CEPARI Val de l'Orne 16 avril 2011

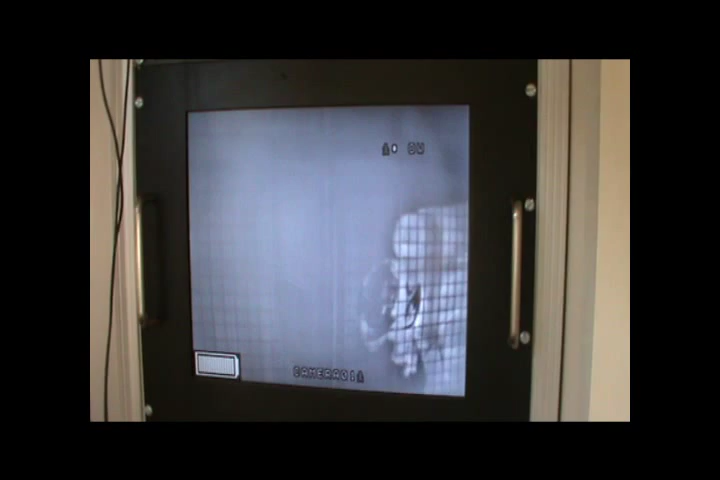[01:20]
Ah ben oui, là, on a l'impression qu'il n'y a pas de fumée du tout. Là, à gauche, il faudra fermer la porte.
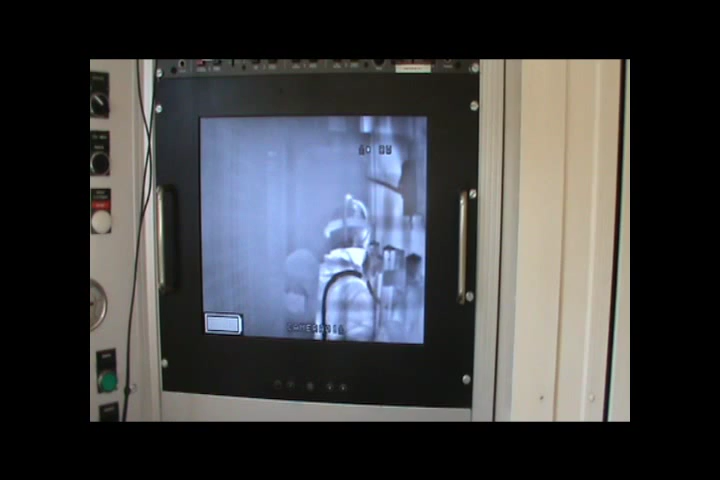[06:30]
À droite ! À droite ! En haut !
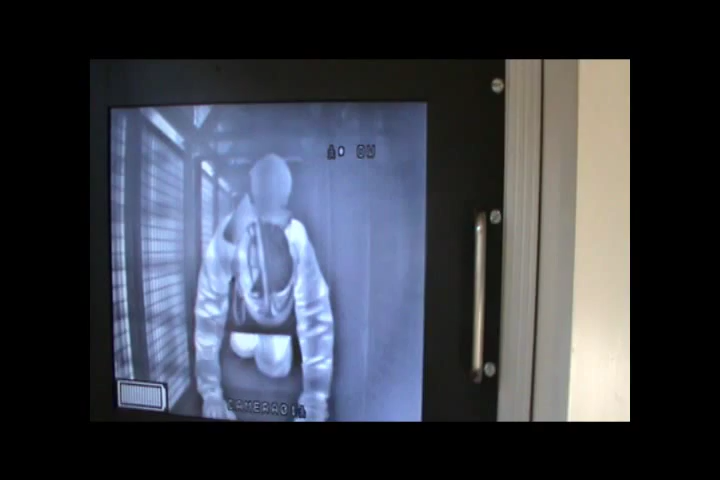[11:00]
Quand il est tout au fond, il y a un enchevêtrement de grille. C'est pour ça qu'on voit un peu moins bien. Mais bon, pour moi, c'est suffisant. Je vois s'il a un problème.
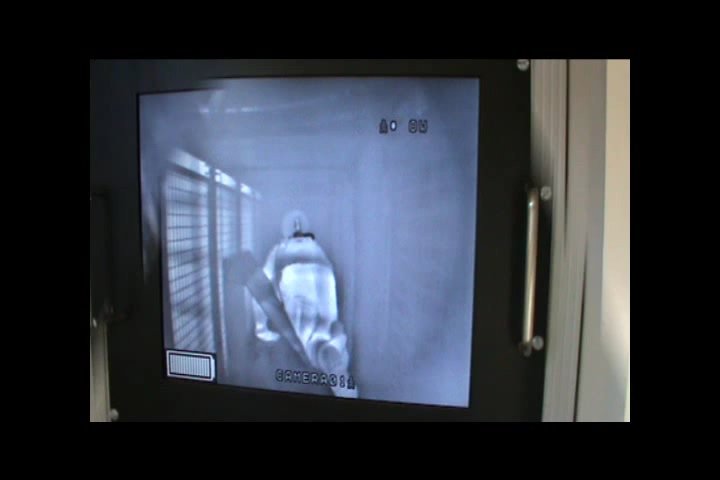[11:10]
Oui, parce qu'on simule l'exercice comme s'il y avait une intervention au troisième étage.